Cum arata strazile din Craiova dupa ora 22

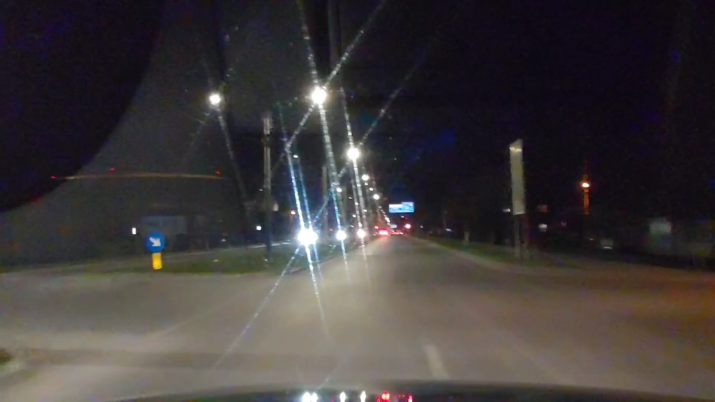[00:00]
Hai, salut! Este vineri seara. Prima seară de restricții de adevăratele. Este ora 10 și un sfert. Și am plecat să luăm puțin pulsul orașului. Ia să vedem cum se circulă, câți oameni sunt. Văd că se circulă ceva, sunt mașini.
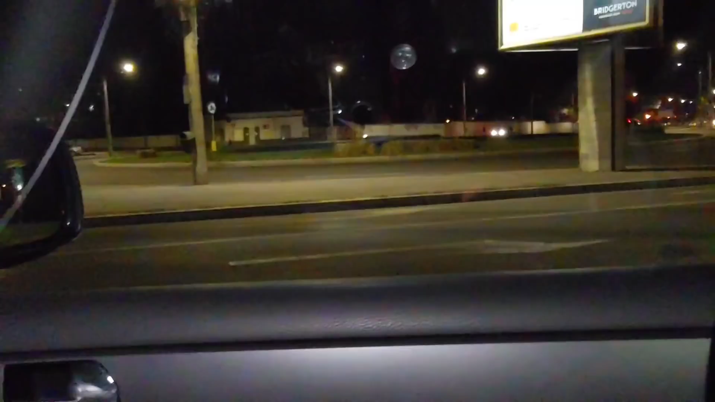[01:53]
Am părăsit stația Peco. Suntem în zona Ciupercă, Bulevardul 1 Mai. Sincer, mă așteptam să fie mai pustiu decât este, pentru că nu e chiar pustiu.
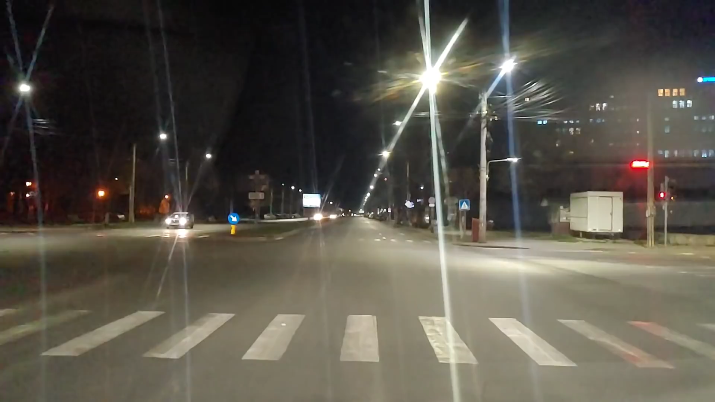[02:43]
Suntem la semafoarele de la Spitalul Județean. În jurul meu sunt la semaforul 1, 2, 3 mașini. Pe sensul celălalt, 1, 2, trece și o ambulanță acum. Încă un cetățean pe jos, o mașină în urma ambulanței. Mergem mai departe. Suntem în continuare pe Bulevardul 1 Mai.
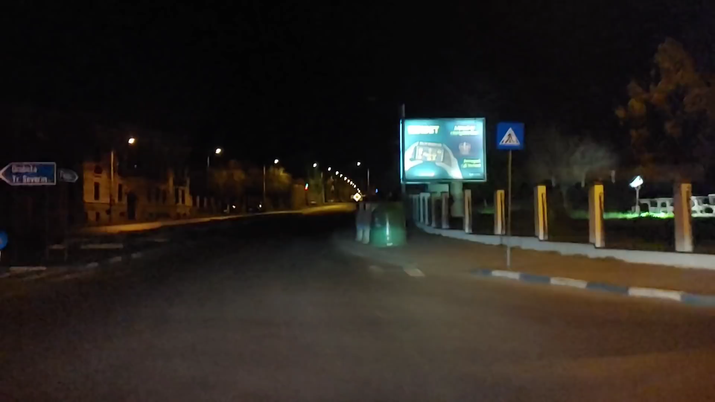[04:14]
La în spatele meu este un taxi care o să treacă înaintea noastră.
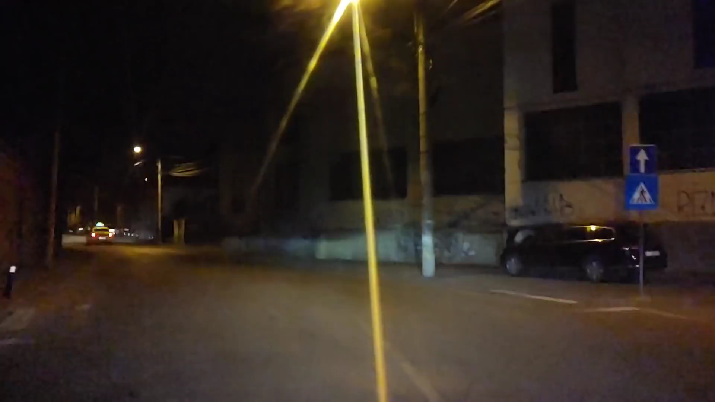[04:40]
Arieș, ne apropiem de pasajul subteran de la universitate. Nou, traficul este o zonă foarte aglomerată ziua.
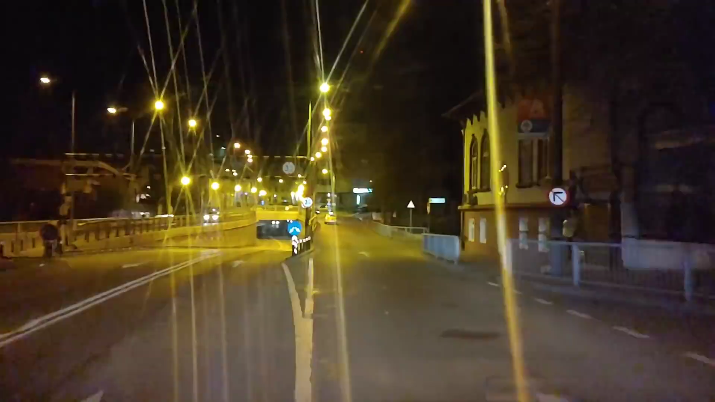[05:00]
traficul. Ah, sunt 3-4 mașini. Dar au dispărut pietonii. N-am mai văzut pe nimeni pe jos.
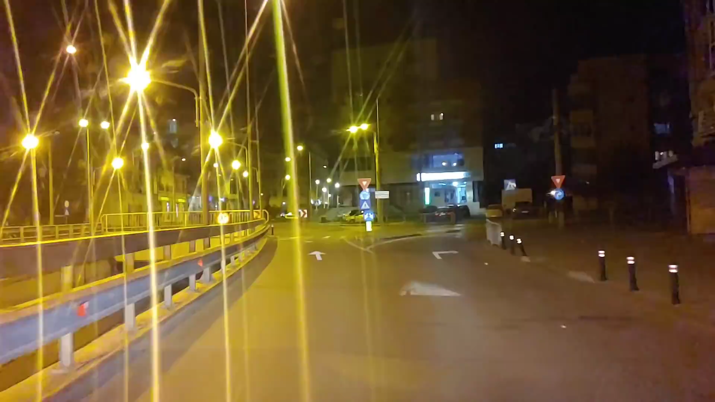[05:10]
Să mergem spre intersecția de sus de la universitate. Și să facem mers semaforele. De obicei la intersecția asta nu merg semaforele noaptea și se întâmplă tot
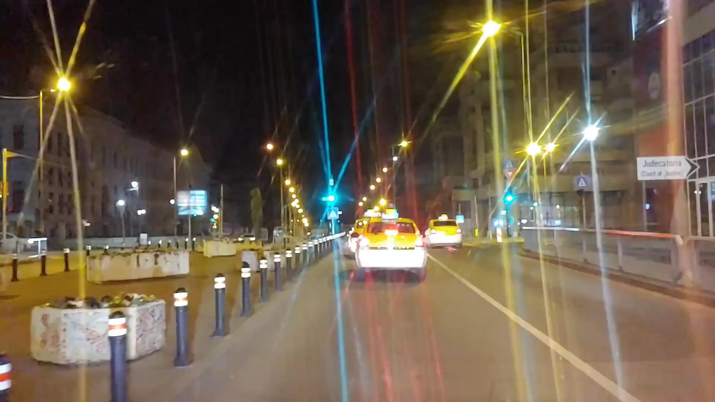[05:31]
felul de accidente fantastice datorită faptului că trec pe intermitent și se merge aiurea, nu e vizibilitate.
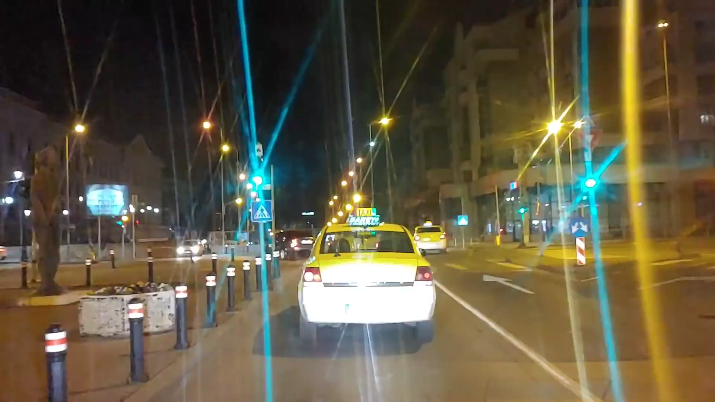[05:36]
Avem un pic de trafic și dintr-un sens și din celălalt. Evident,
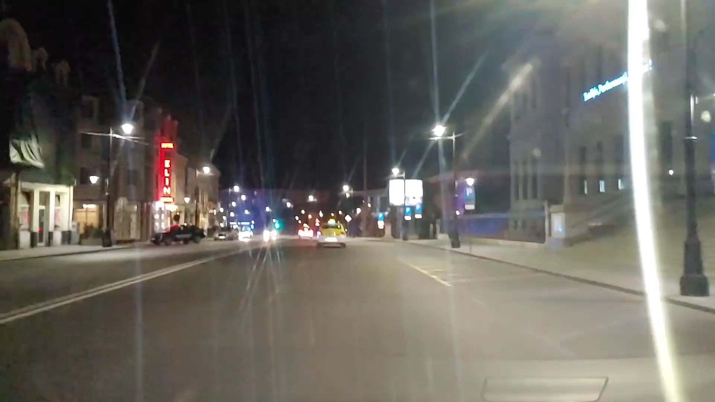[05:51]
centrul vechi, nu cred că e nimeni, și un echipaj de poliție locală.
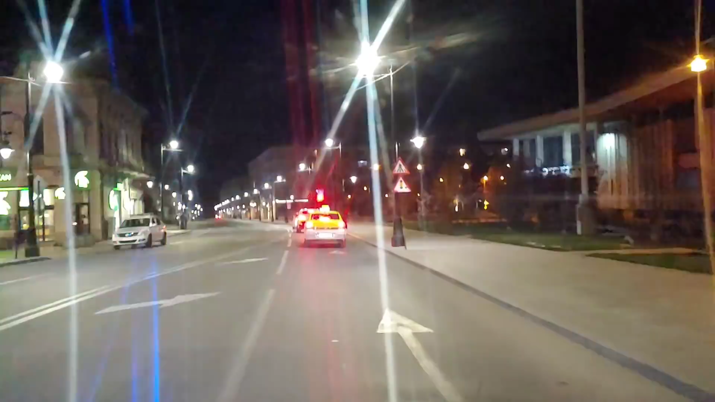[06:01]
Ia uite, sunt aici niște cetățeni care stau de vorbă cu polițiștii locali undeva la un magazin, dacă ar trebui să fie închis, dar mă rog, trebuie să apăr o mie.
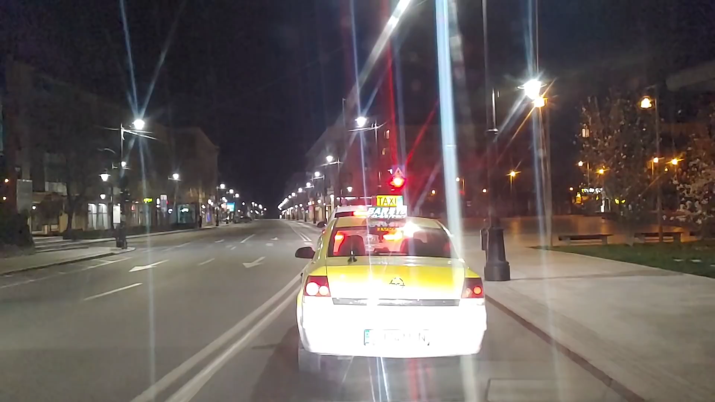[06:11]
Mă rog, e deschis, eu sunt afară. Cine știe. Uite și un biciclist undeva pe partea stângă.
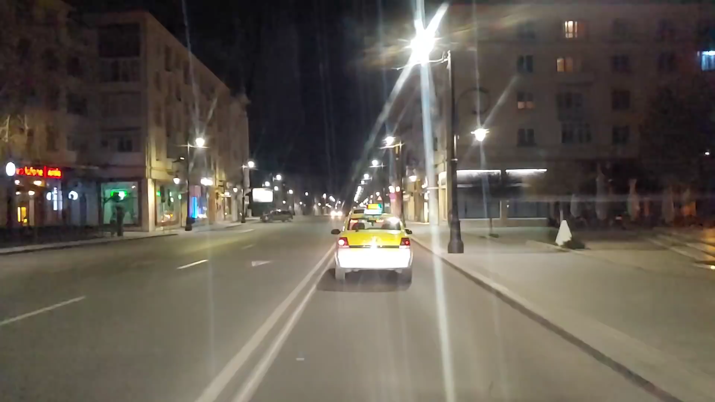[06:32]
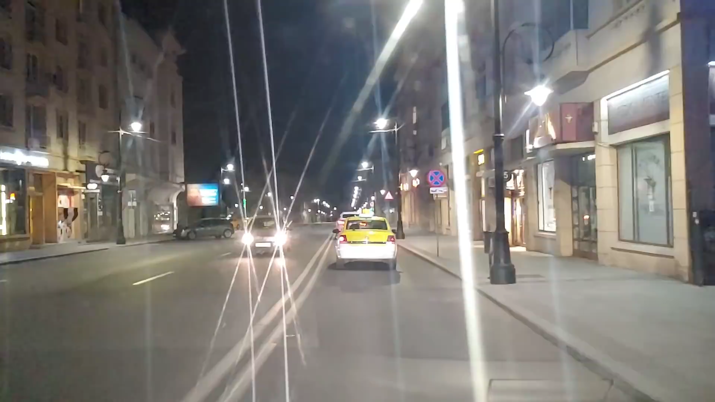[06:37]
După clădirea primăriei care este în reabilitare, care sunt niște schele pe aici înșirate, o să fie gata în 7-800 de ani.
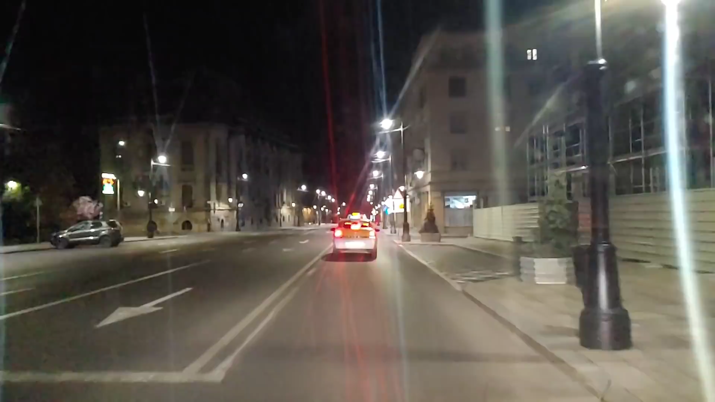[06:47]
Și o să mergem pe artera principală, pe calea București.
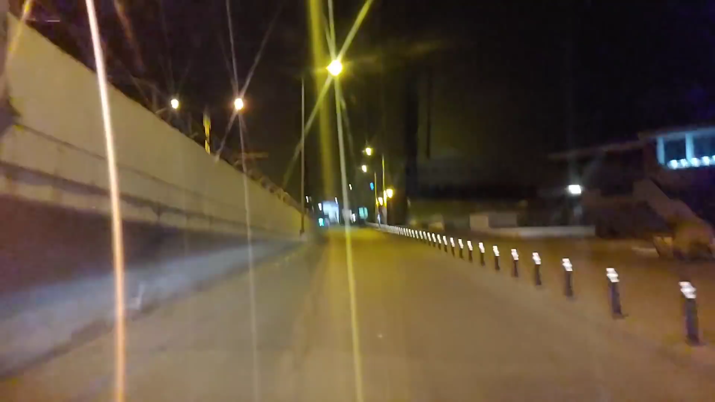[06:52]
Suntem pe calea București, zona Teatru Național pe dreapta, Universitate, intersecția de jos de la Universitate. Semafoarele merg și aici, așa ce este bine. Același trafic lejer. Chiar și tramvaiul, ia uite, merge tramvaiul. Cu oamenii în el.
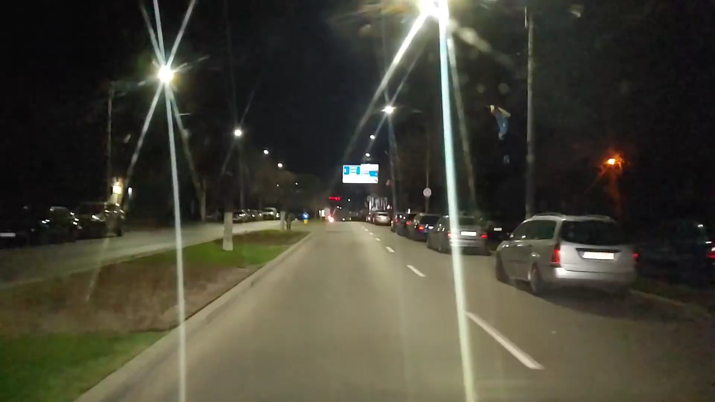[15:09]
În zona Rond. O zonă unde cândva, în libertate, la magazinul ăsta de aici, la stopul ăsta, Randevu, stăteau oamenii și beau cafeaua. La aer, discutau, socializau. Acum o bea pe balcon.
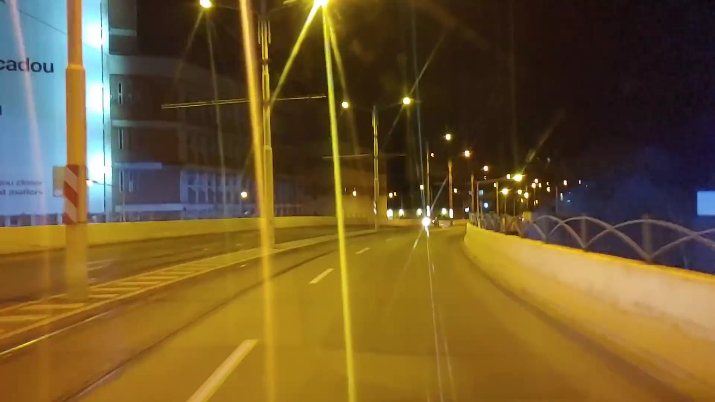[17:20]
Mașini care vin în sens opus, mașini care merg în sensul nostru.
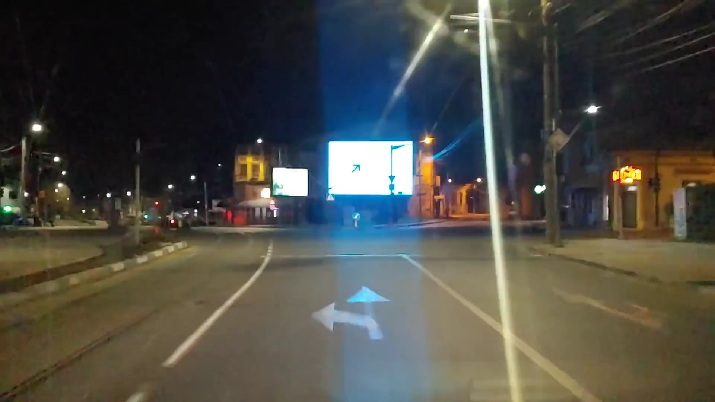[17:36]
Intersecția de la Schmidt o traversăm acum incredibil de repede, pentru că ziua aici este balamuc.
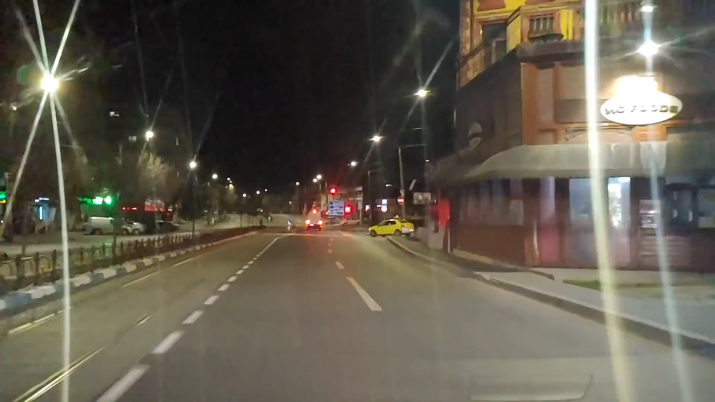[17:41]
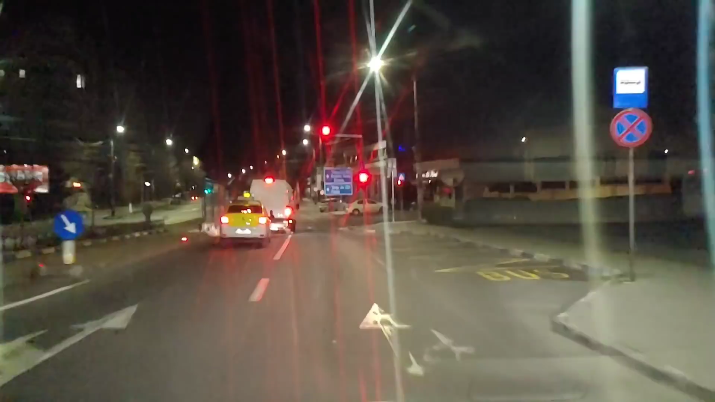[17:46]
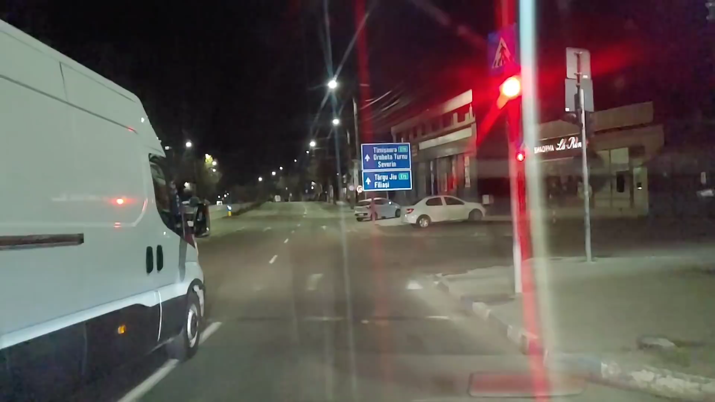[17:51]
Suntem, adică rulăm pe calea Severinului spre vestul orașului. Calea Severinului, cu continuare, e calea București, taie orașul de la est-vest. Ele și linia de tramvai. Suntem în zona agroapă.